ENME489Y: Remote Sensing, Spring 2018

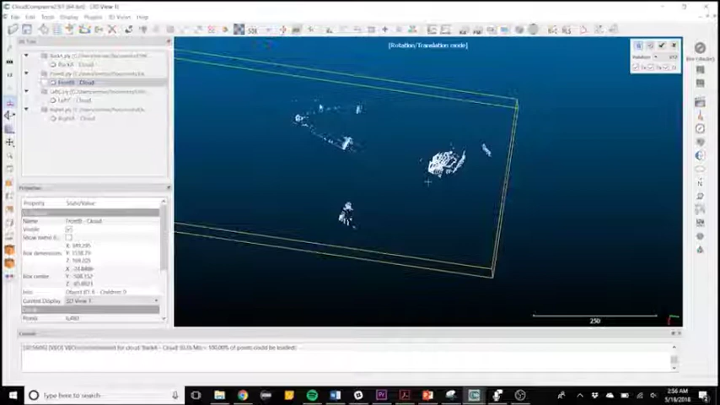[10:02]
It's not in the same spot in order to reach every angle. You can see there's also some extraneous data points way far out. These need to be trimmed off.
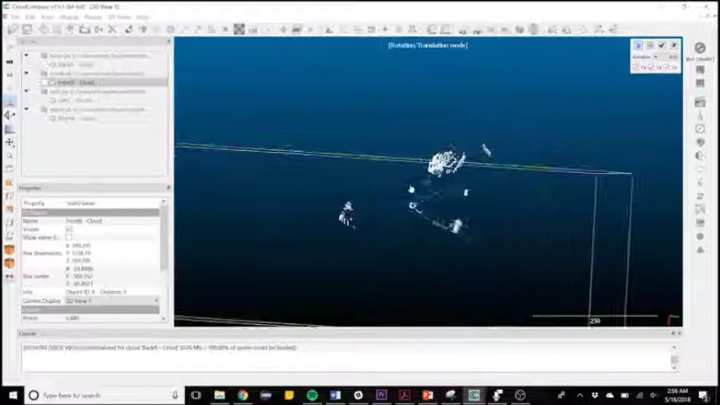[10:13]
They're largely due to ambient noise such as the street light nearby or there's also traffic light in the back of some of my scans. After processing, you can see that the data points are much better aligned.
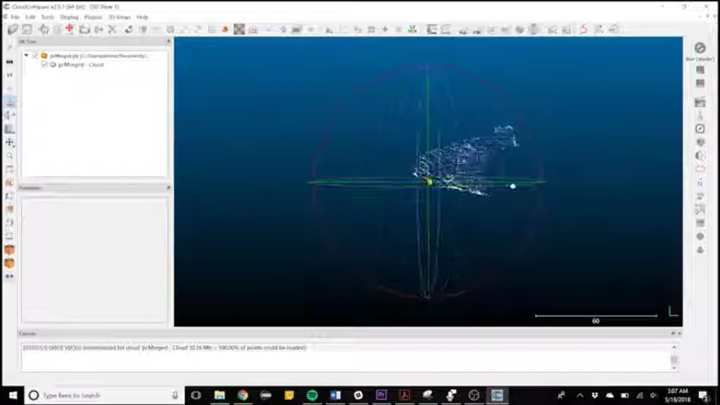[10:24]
It's one cohesive cloud. You can really tell that this is the target, the Canon.
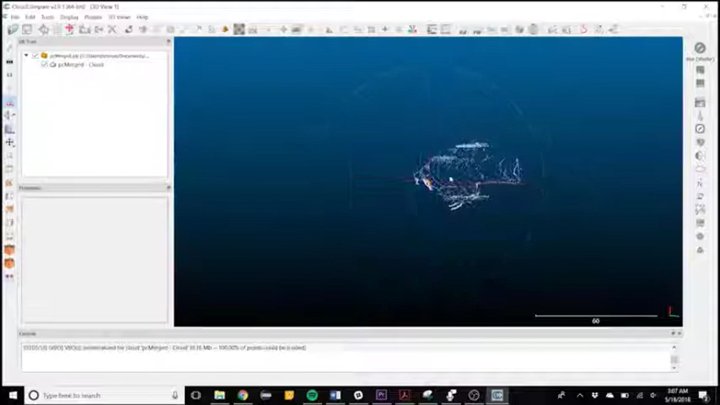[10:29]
You can see the body of the Canon barrel as well as the front, the shield,
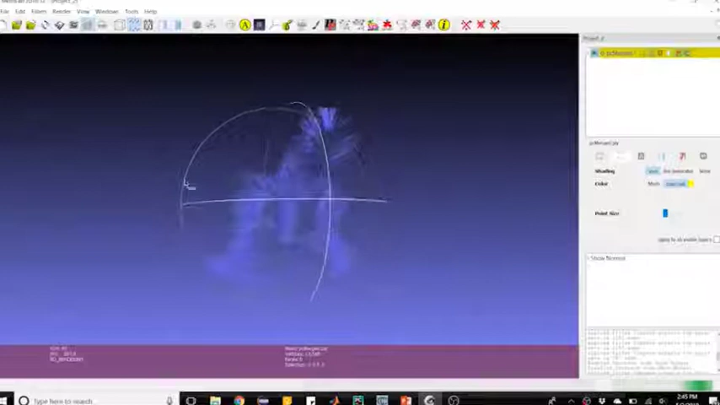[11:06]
This is done by trial and error in order to find a setting that has all of the normal vectors coming straight out of the body of the Canon. The next step is surface reconstruction.
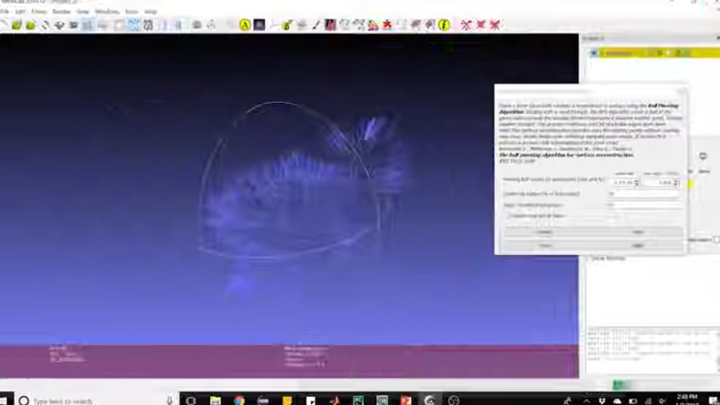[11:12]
The algorithm I use for this is ball pivoting. I change the values of the ball point radius and determine
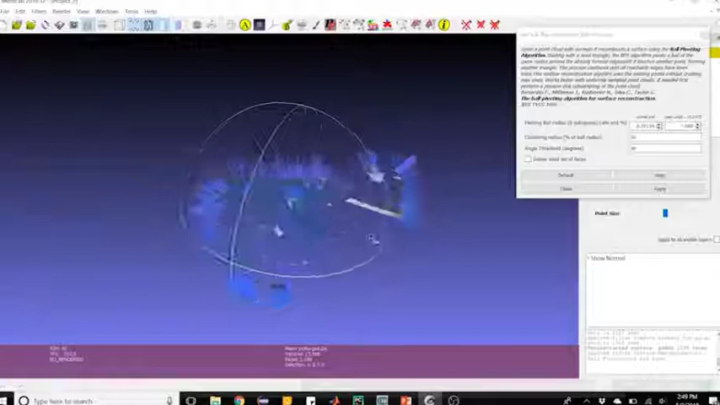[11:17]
the value I wanted through trial and error in order to create the most connected surface mesh that I could.
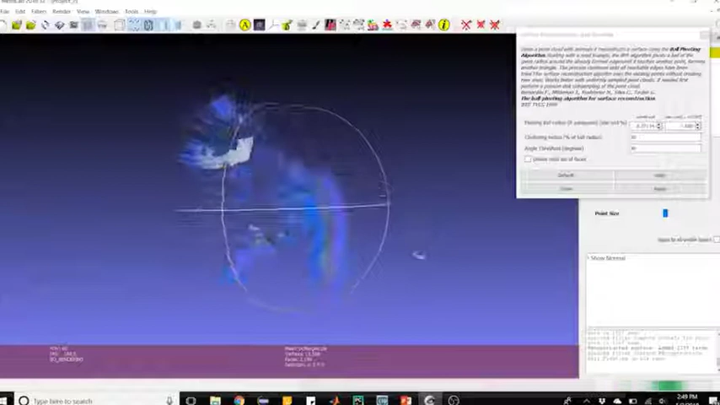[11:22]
As you can see, even my final mesh is not completely connected.
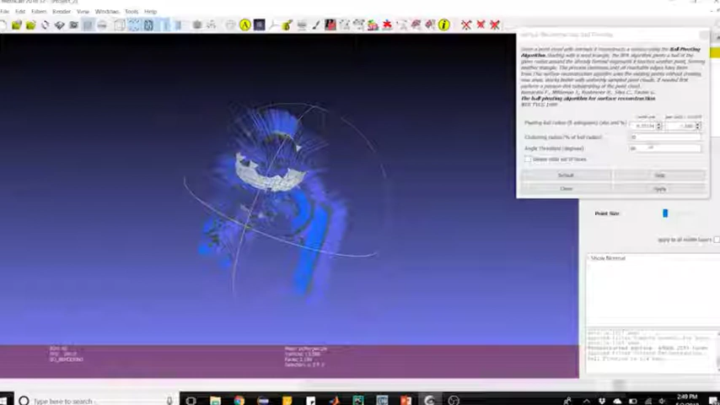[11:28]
Some things that could fix this are a denser point cloud so that the mesh algorithm has an easier time connecting the points.
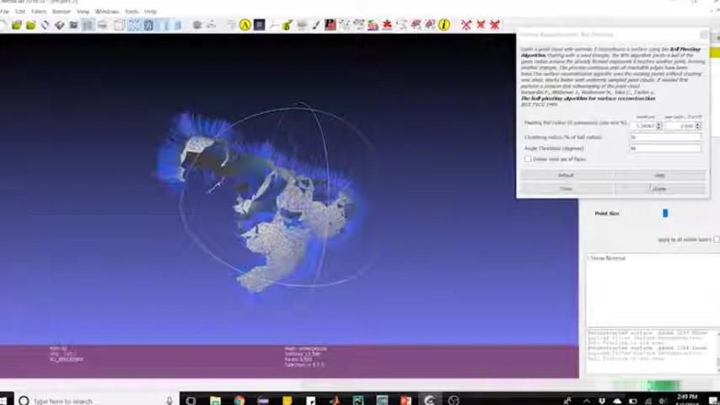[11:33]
Additionally, another map from the underside of the Canon would help fill in data from the bottom.
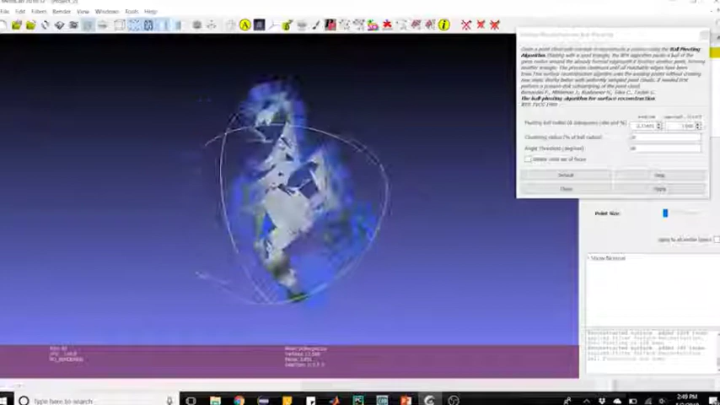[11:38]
I couldn't get my LiDAR instrument low enough to take data from this angle.
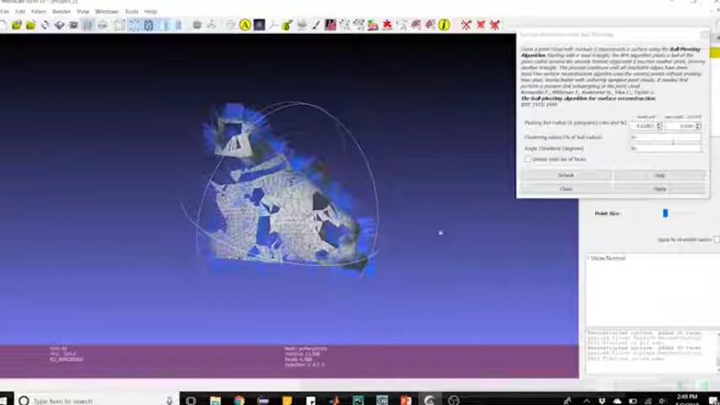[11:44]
So there's not point cloud data at that point and therefore it made it really hard for the mesh algorithm
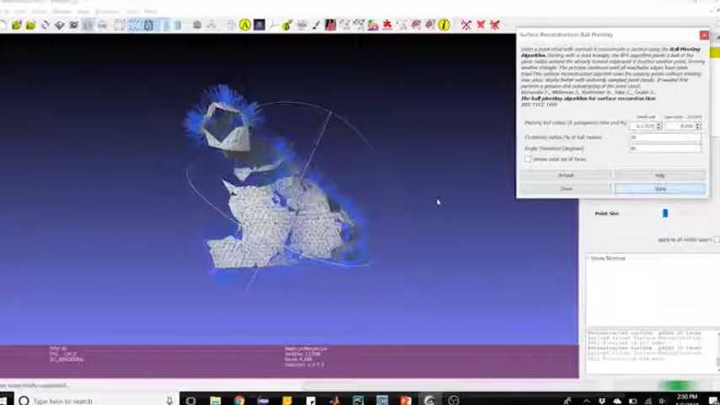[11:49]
to recreate the smooth surface on the underside of the Canon. Overall, I'm pretty satisfied with my data.
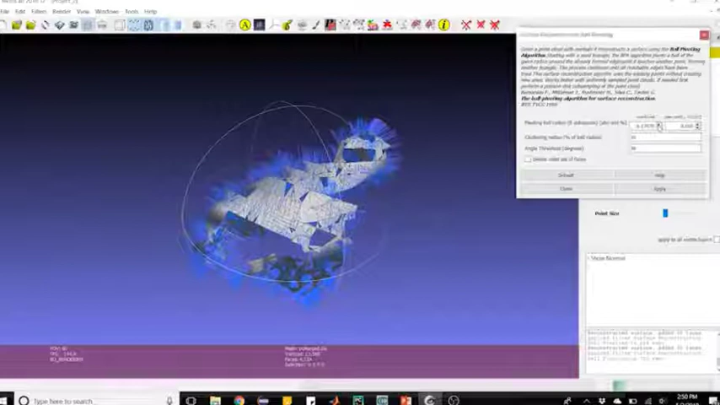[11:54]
Many of the features I was looking to map did indeed show up. The curved surface, the ball at the end, and the shields on the side.
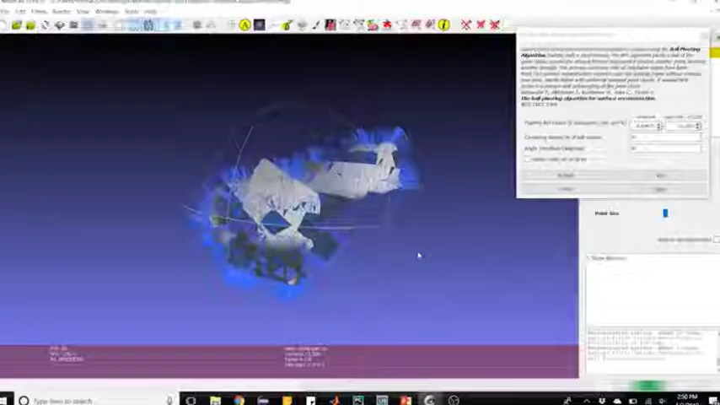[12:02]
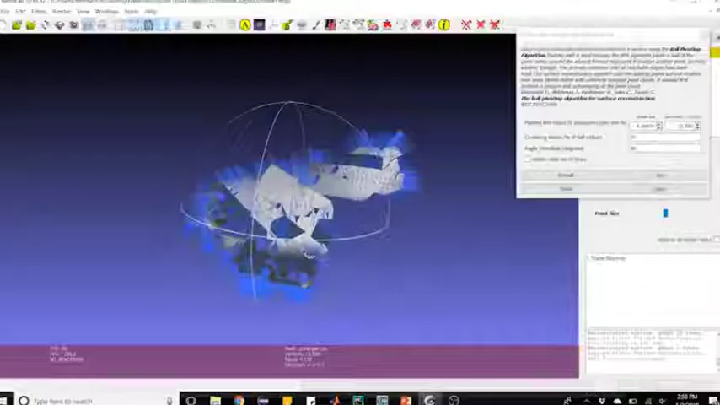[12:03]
After finishing, I removed the normal vectors shown on the point cloud in order to show the smooth final product.